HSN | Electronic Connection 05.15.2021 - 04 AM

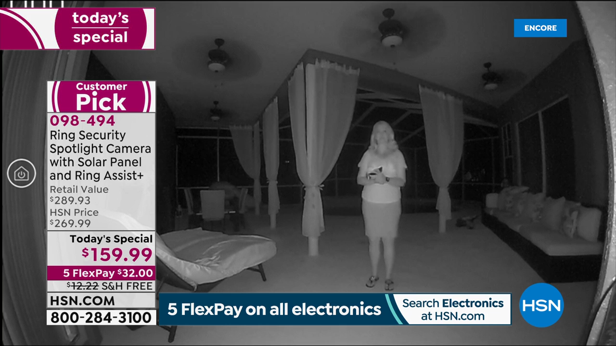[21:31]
Yeah, so this is all weather. This is going to be sealed for sleet, snow, sun, you name it. I've had friends in Vegas with it, Arizona with it. I mean, it is definitely going to hold up and withstand the elements. And now you're seeing my camera feed. So this is that infrared night vision. So you can see it's pitch dark. I mean, absolute darkness. I was, like, holding my phone a minute ago just so I could see where I was walking. Got my little seating area out here. Adam, you'll remember the little basketball game. There's my little dining table. Look at all this.